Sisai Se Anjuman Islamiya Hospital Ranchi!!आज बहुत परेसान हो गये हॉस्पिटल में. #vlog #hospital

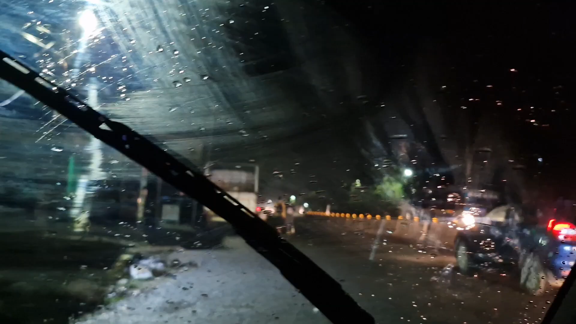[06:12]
पानी भी बहुत ज़्यादा आ रहा है देख सकते हैं।
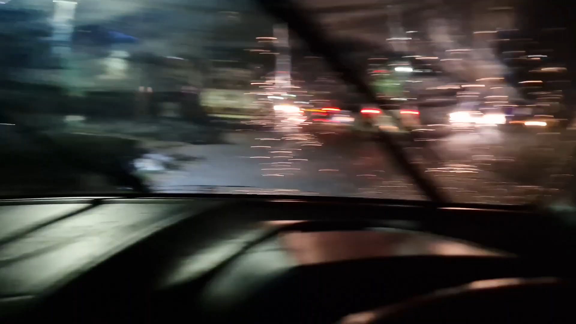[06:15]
तो हम लोगों ने सोचा कि यहाँ से अब सिकिदरी जाएंगे, तो देख सकते हैं यहाँ पे।